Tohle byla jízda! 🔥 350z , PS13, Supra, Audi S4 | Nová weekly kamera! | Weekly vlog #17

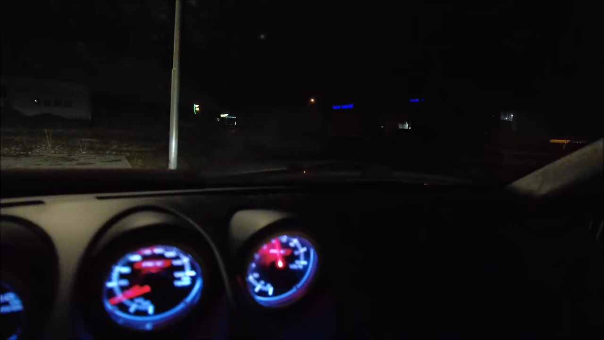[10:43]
Je tam voltmetr, je tam teplota oleje a tlak oleje, místo těch originál budíků.
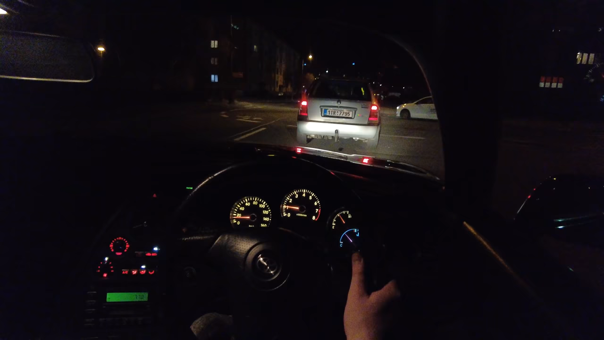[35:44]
Hučí, ale jenom decentně, není to nic jako hrozného. Tak jo, už jsme v Ostravě a jedeme teďka potočit nějaké lokace tady. Ostrava je super v tom, že za prvé je tady strašně moc rovinek a strašně moc míst, kde se dá točit, a za druhé je tady strašně moc světel. Takže to je úplná pecka.
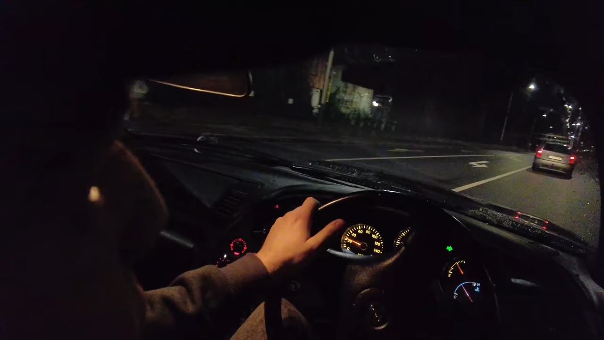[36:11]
Co je podstatné zrovna tady třeba, jsou bílé světla a to je strašně důležité natočení, protože pod těma žlutýma světlama to vypadá debilně. My jsme koupili takový filter, který mění tu žlutou na modrou, ale samozřejmě prostě ledkové světla jsou ledkové světla. Mě strašně baví, jak jedeš Ostravou a prostě lidi na ulici se prostě jen tak random otáč. To je strašně cool. Protože to auto má prostě v sobě takovou energii a tak dobře vypadá, že i člověk, i starší, kteří to neznají, tak prostě se zatím ohlídnou.